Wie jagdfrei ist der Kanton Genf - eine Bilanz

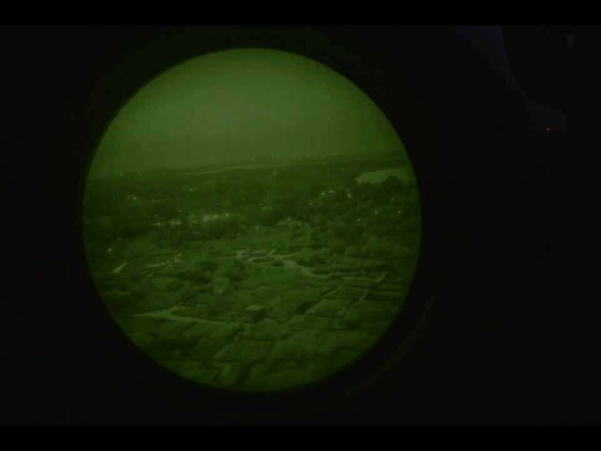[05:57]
Auch die verwendeten Nachtsicht- und Wärmebildgeräte sind in der traditionellen Jägerschaft verpönt.